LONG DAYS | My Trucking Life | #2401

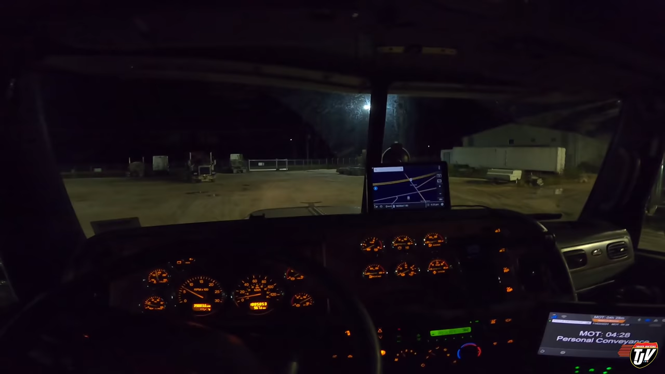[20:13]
It was weird. 8:25, I'll park the truck. I'll be in my pickup at 8:30 and leaving here at 8:30. Long day today. Couldn't go any faster though. The only thing I could have done differently is not stopped for a bathroom break. Eh, oh well. There's my pickup right there.